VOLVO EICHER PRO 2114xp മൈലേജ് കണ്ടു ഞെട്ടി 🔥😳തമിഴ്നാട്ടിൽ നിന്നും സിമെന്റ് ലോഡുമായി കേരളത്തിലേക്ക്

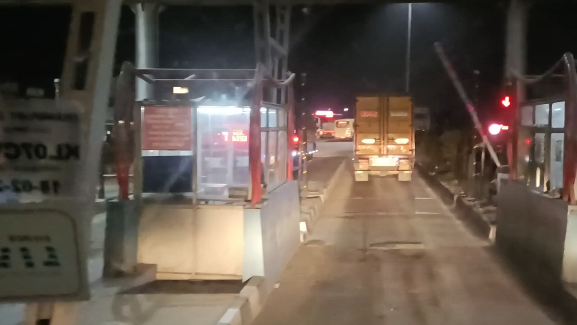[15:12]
മണി 12:45 ആയതേ ഉള്ളൂ. നമ്മളിപ്പോൾ ടോള് കഴിഞ്ഞു. ഇനി ഏതാ ലോ ബാലൻസ്?